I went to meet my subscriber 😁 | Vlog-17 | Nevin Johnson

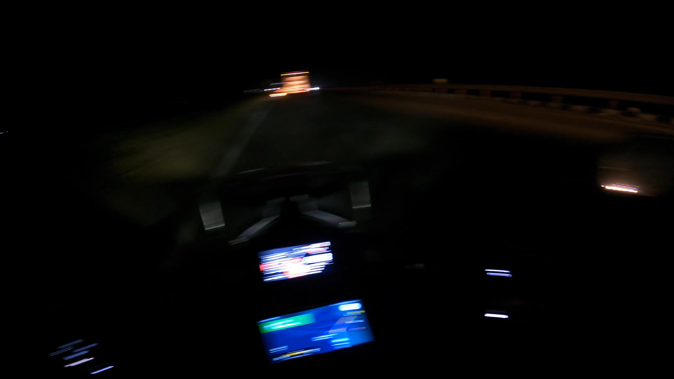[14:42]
इतना मेरे को प्यास लगा था, इतना भूख लगा था ना। सो अभी हम लोग वापस से घर पे जा रहे हैं। बेचारे सब लोग बड़े बड़े ट्रैफिक में अटके हुए, हम बाइक वाले इधर से निकल गए।
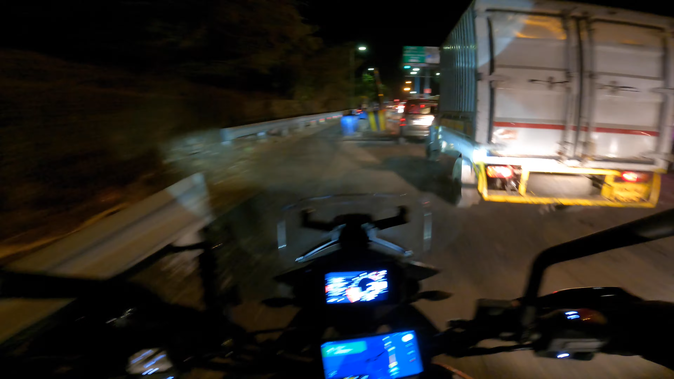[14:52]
ओके गाइज, फाइनली घर पहुंच गया मैं।